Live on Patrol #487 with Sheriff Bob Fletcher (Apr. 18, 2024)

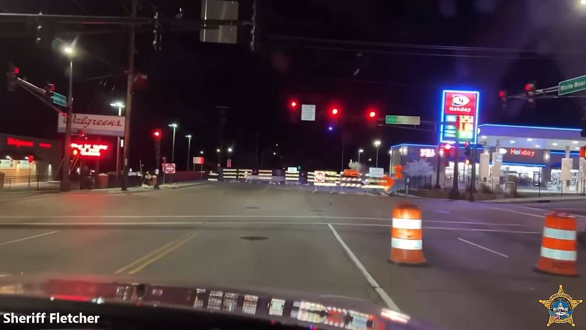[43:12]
I'm gonna take you guys by where this shots fired Saturday night occurred, and it's the third time we've been to this house. I'm not going to give you the address, but be close enough to know. Third time we've been to this house on a shots fired. And it's one of our top hot spots. Caller can hear a lot of banging noises and screaming from the apartment.
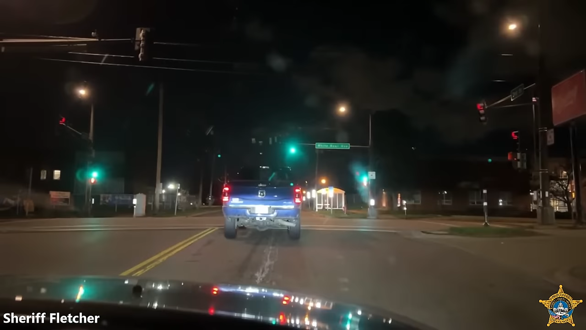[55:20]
Yeah, see how fast he takes off.
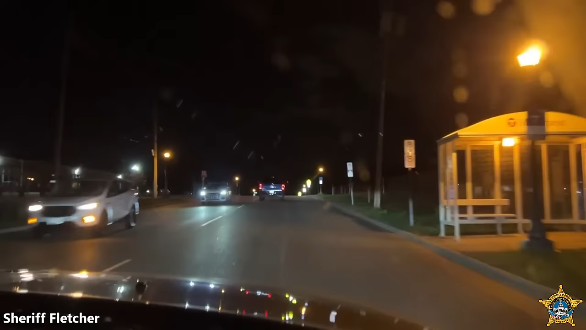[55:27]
10-285 area. That's where he's. Oh, maybe he's going home now. Yep. Probably is. Should we give it some spiritual guidance? Because they say Conway. I was thinking it was the other Conway, but it's definitely this Conway.